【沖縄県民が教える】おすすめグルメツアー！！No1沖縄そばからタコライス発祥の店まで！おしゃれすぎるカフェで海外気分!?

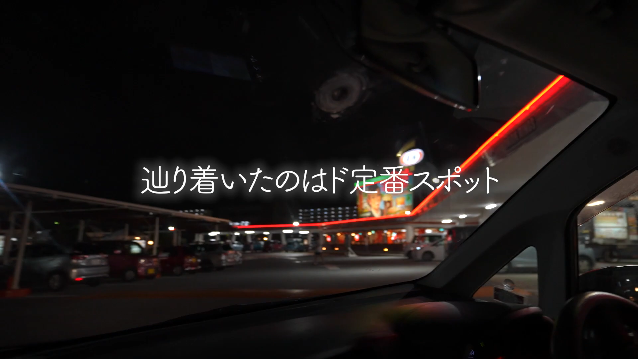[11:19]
うん、うん、もう、ここが噂の A&W 牧港店。 このパンパン見たか